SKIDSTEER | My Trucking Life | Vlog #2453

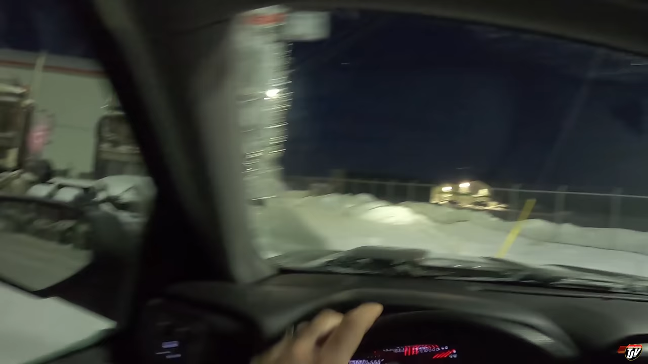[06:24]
we have arrived there's quite a bit of snow on the ground but it's a very light fluffy snow